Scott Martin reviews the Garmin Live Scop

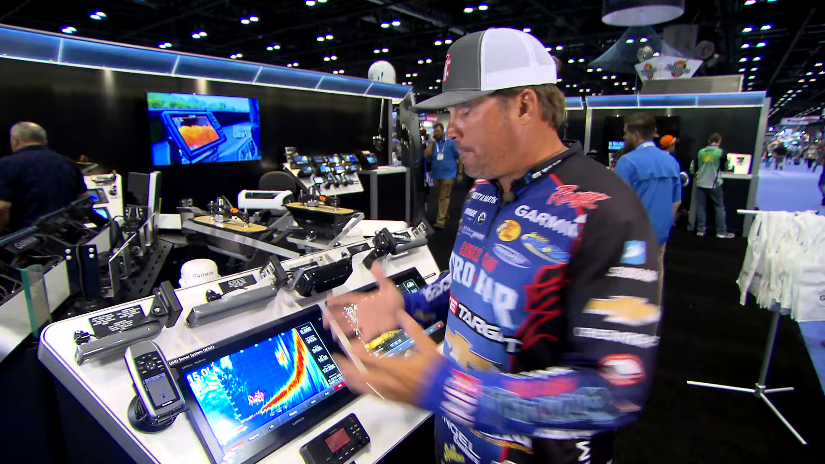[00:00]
The regular Panoptix that I've used forever versus the new Panoptix LiveScope is again high definition.
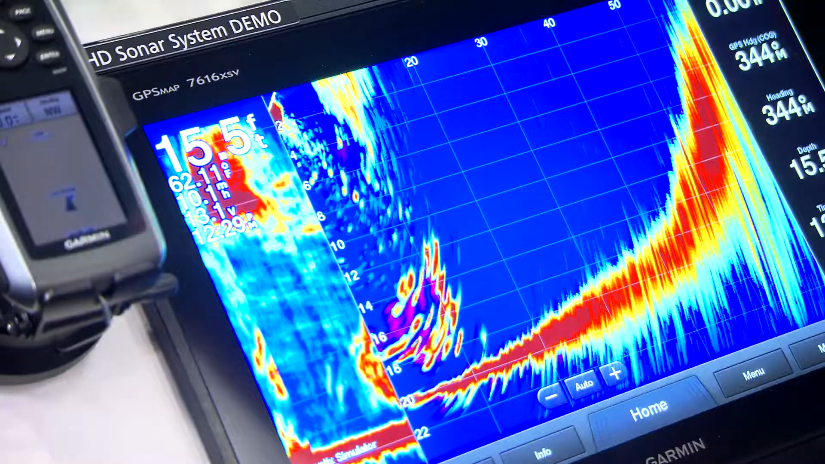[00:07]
On screen: depth 15.5 ft
So here's your traditional Panoptix again which I've caught so many fish on.
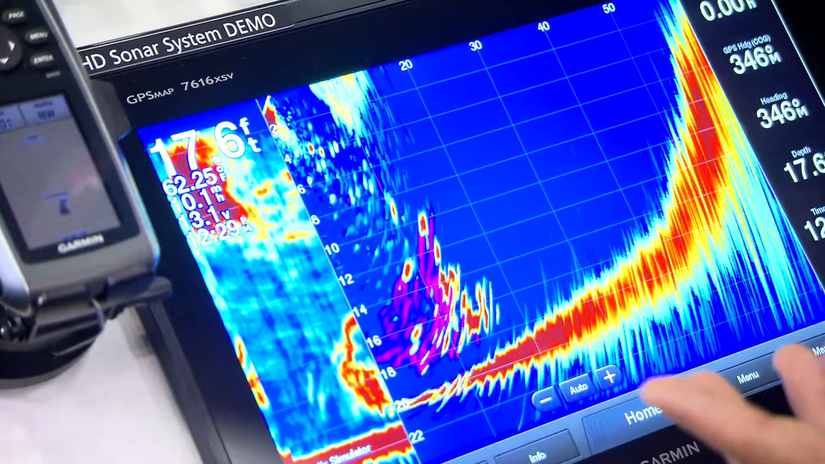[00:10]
On screen: depth 17.6 ft
You can see the bottom, you can see the fish and the bait swing them out, swimming out in front of the boat.
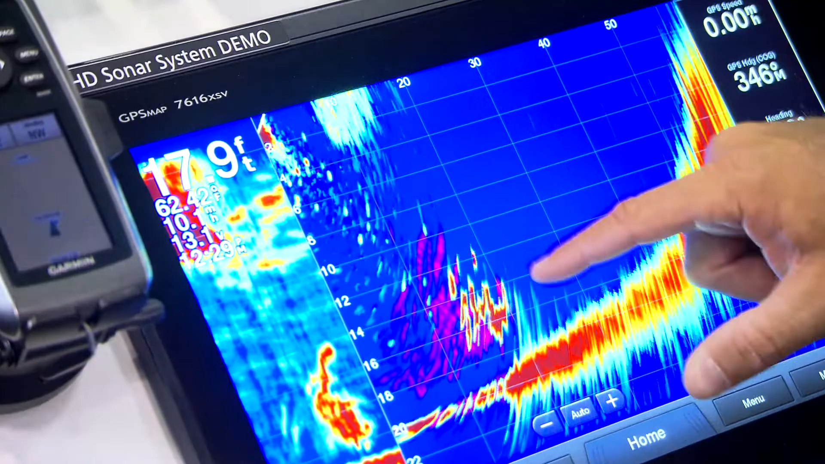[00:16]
On screen: depth 17.9 ft
But to look at the targets, still great targets, right? Still very useful. Here's some targets here. These are two fish coming off this ledge.
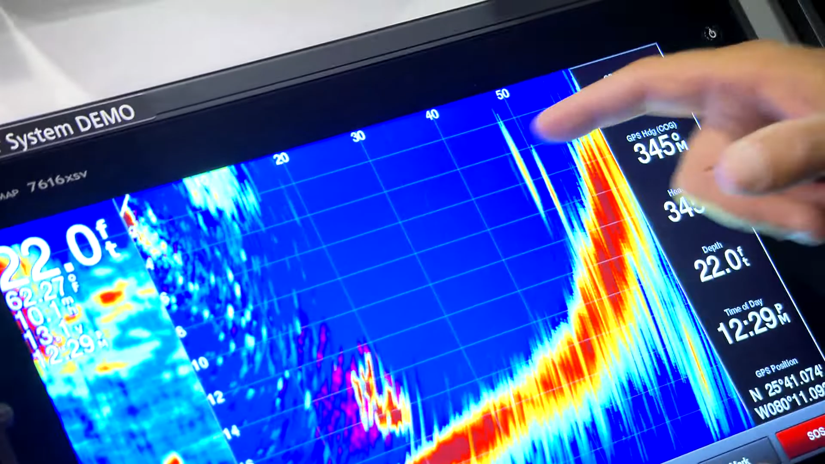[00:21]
On screen: depth 22.0 ft
These are great returns. But when you compare it to the LiveScope now,
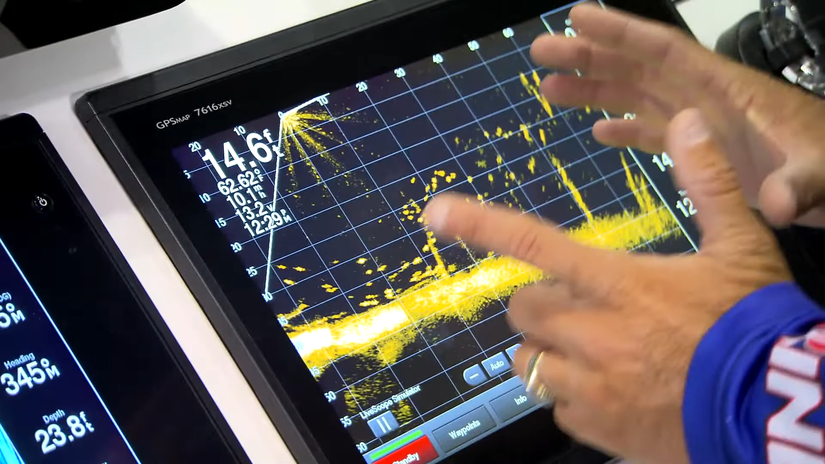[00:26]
look at the bottom and look at the individual fish. You can see the shape of the fish.
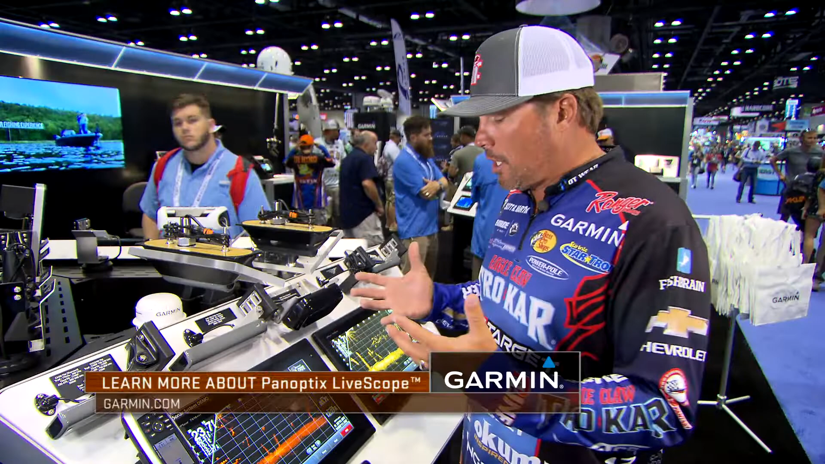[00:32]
This is unbelievable technology. I can't fish without it. It's really something special. So the Garmin Panoptix LiveScope is the real deal.
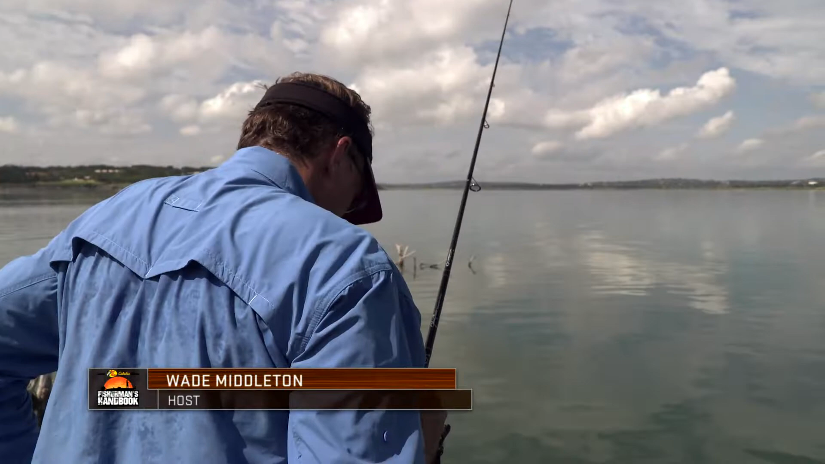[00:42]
I look back on the first time we took this unit out. Clark and I went out with it. We just really were struggling to find fish offshore.
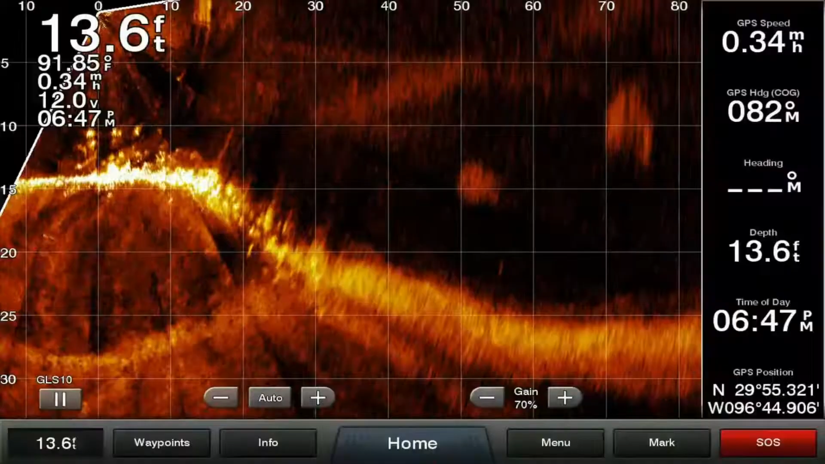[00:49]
On screen: depth 13.6 ft, water 91.85°F
But we finally found a bunch of little fish alongside a dam.
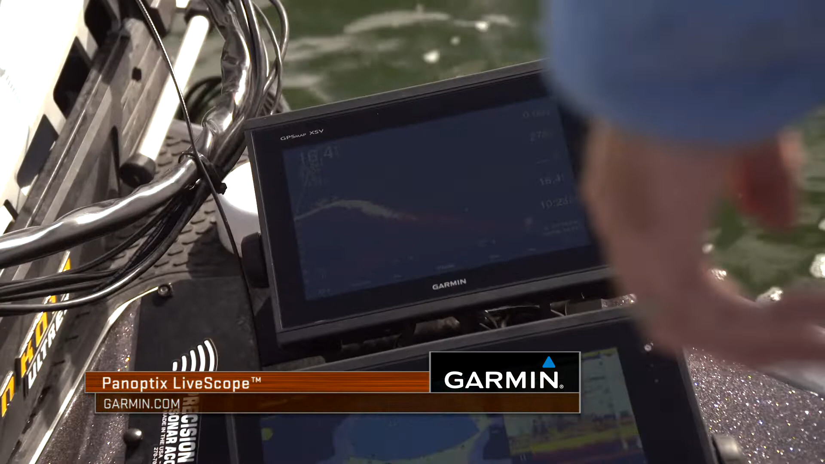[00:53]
And, you know, first time we'd ever had it out on the water. And Clark and I are what I would call forward-looking fishermen.
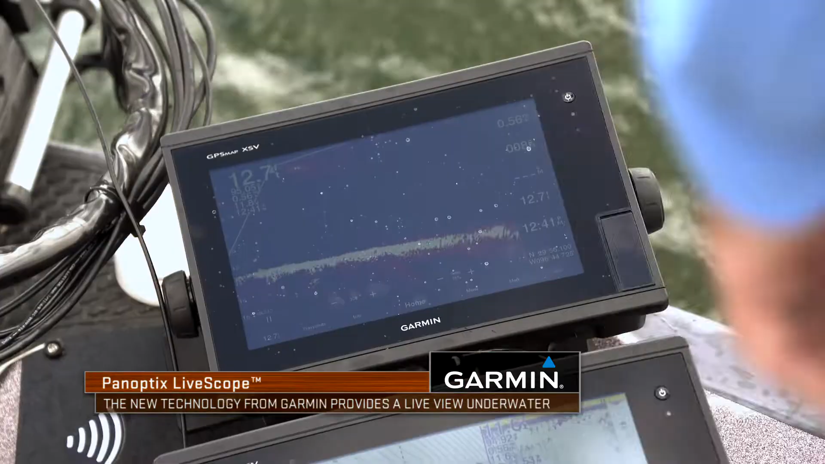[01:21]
I mean, it doesn't matter where your bait is. The cone's pretty big.
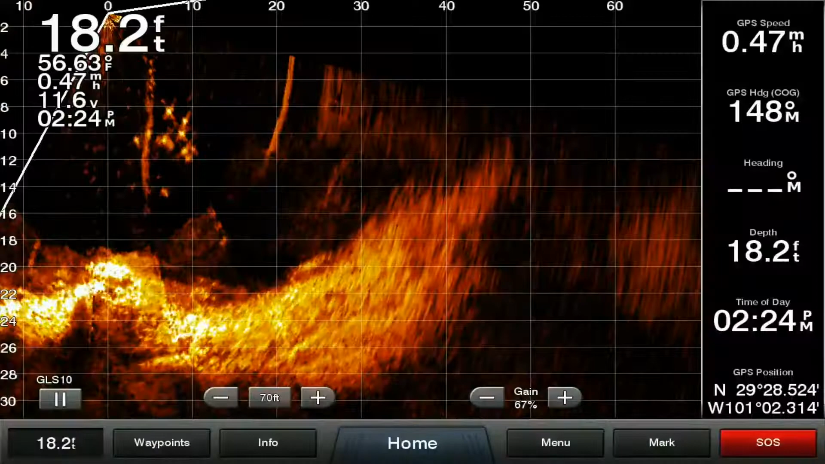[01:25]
On screen: depth 18.2 ft, water 56.63°F
So if your bait's a little bit left or a little bit right, you can see it really well.
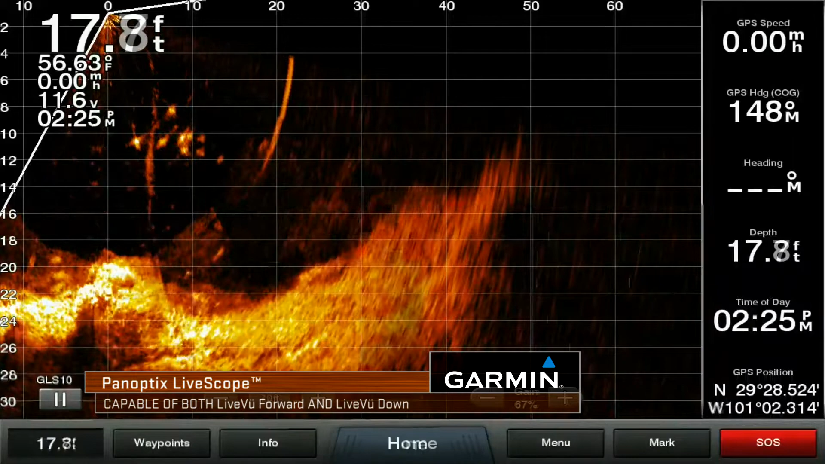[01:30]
On screen: depth 17.8 ft, water 56.63°F
And then those fish, what I'm amazed is, is how quick they're moving. They're moving around. Now, we're not getting many bites, but you can see the fish clearly. Clearly. I mean, everything that's going on. And it's like you're learning a new technique, a new way to fish for the first time.